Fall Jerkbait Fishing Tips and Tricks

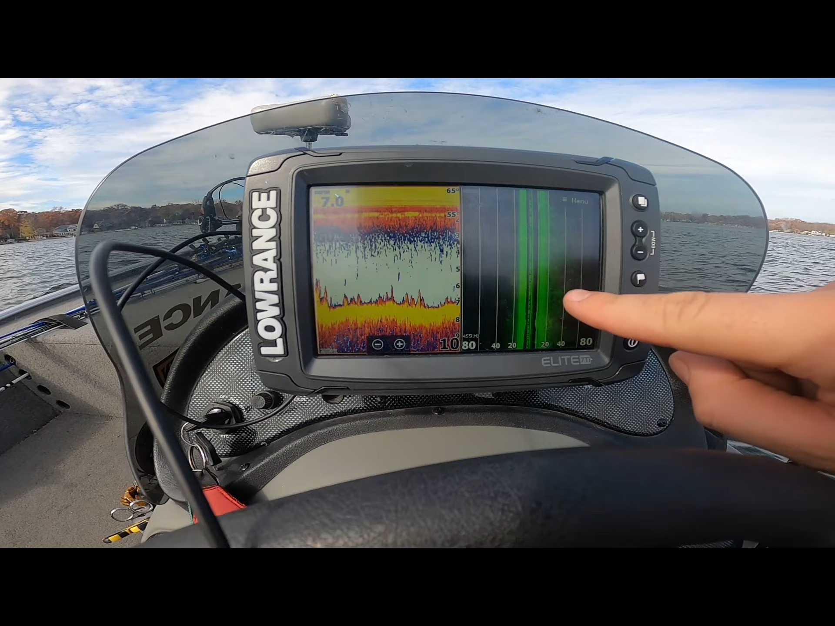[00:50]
we can find them in these spots and i'm running on top of this here just to see and kind of look what's the grass like what's everything looking like we got tufts of grass here we got some stuff so we're going to work out off the drop here a little bit see if we can't find something a little bit further out we got some clarity today too
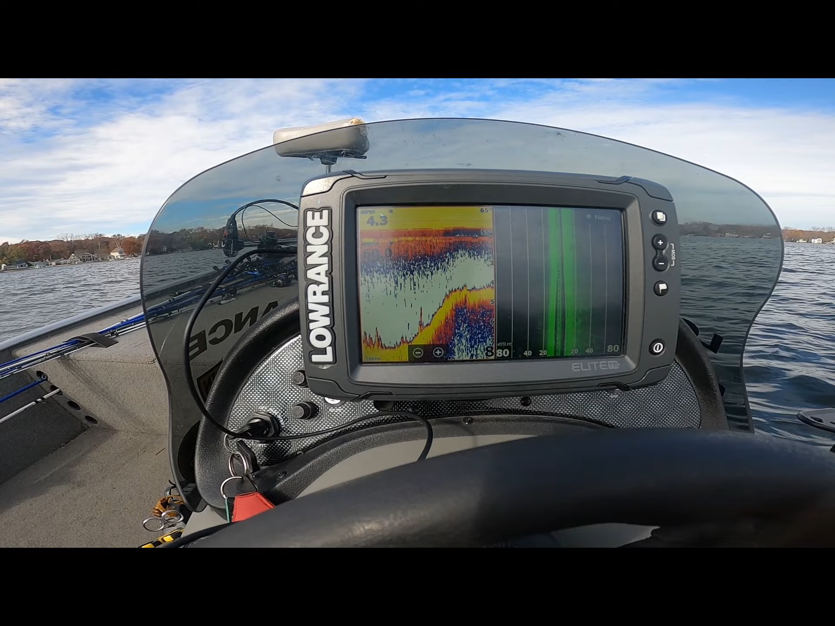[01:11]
so we should be able to throw a jerk bait swim bait stuff like that see if we can't find anything